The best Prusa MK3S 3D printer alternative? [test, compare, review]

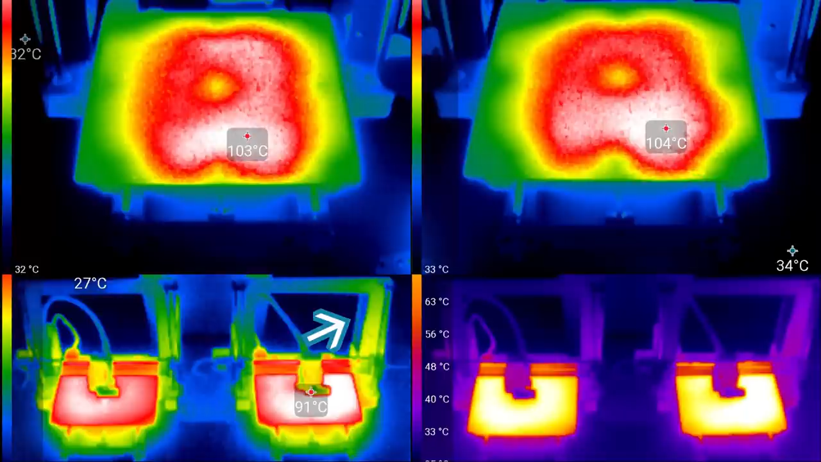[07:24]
The thermal camera pictures show not too much difference between the two printers, except one, which I found interesting, and that is the part where the power supply plays. It looks like that the power supply heats up the frame more on the clone.